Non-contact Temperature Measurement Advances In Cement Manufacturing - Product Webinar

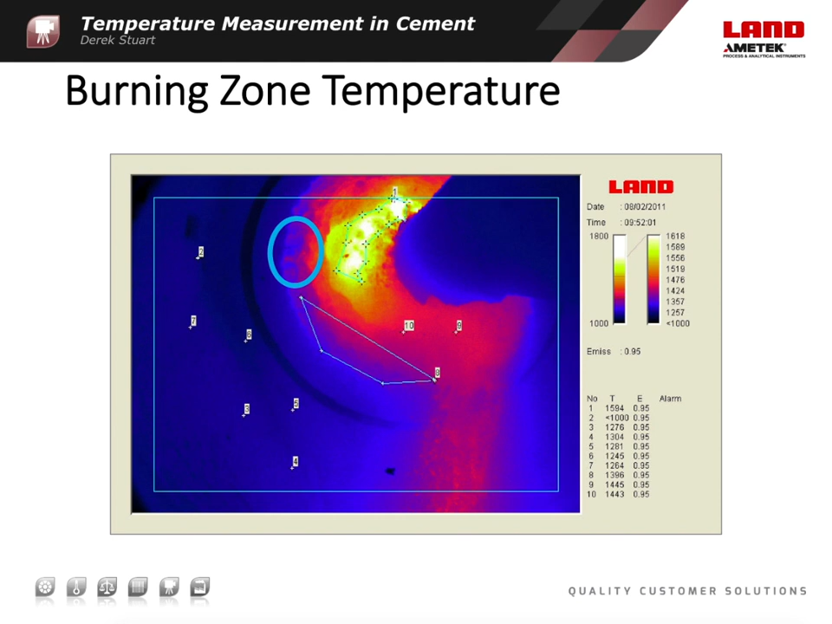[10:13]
Because of its long wavelength, the near-infrared image suffers less from scattering by particles within the field of view than a conventional video camera or borescope operating at visible wavelengths. This makes it especially valuable as it can measure temperature and provide high quality process imaging at the same time. Although the borescope is a powerful tool for measurements in the firing zone,